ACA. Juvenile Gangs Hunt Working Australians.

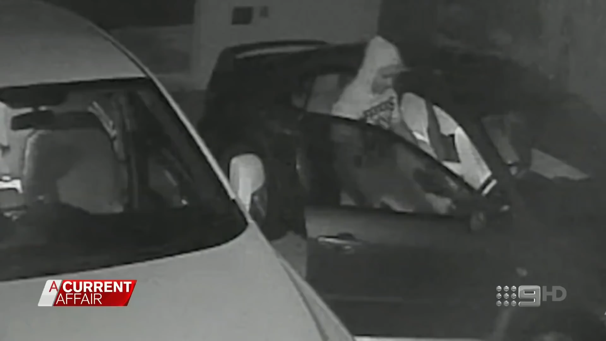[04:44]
Youth crime, by its very nature, we look at young people between the ages of 16 and anything up to 24.
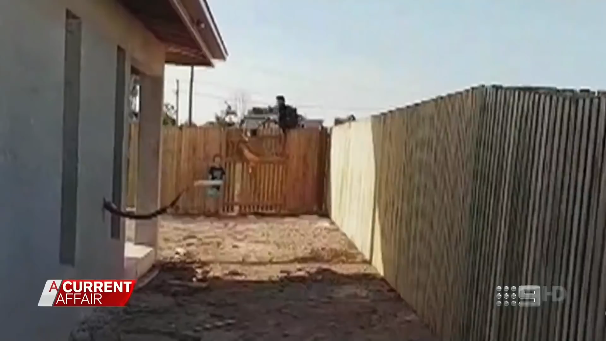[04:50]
But we also have found some offenders as young as 7 and 8.
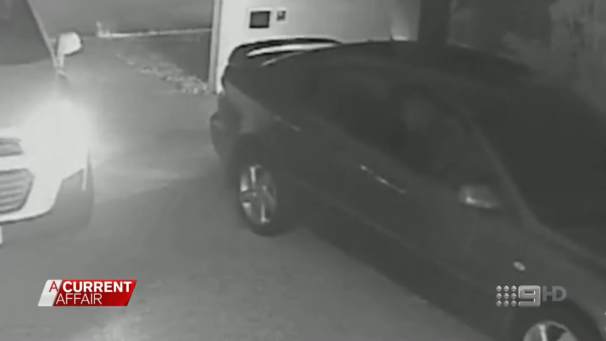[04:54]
Many of the offenders are too young to drive, but that doesn't stop them breaking into houses, helping themselves to keys and stealing cars.
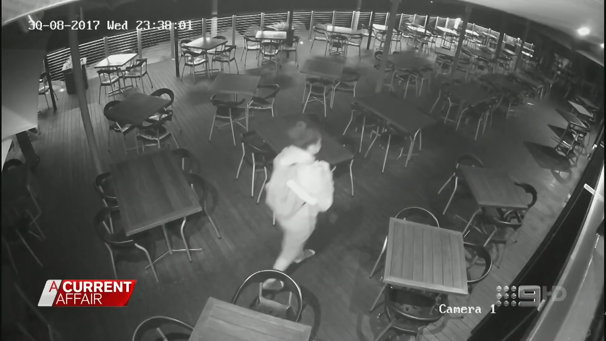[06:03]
Although she doesn't get in, Alan has had enough.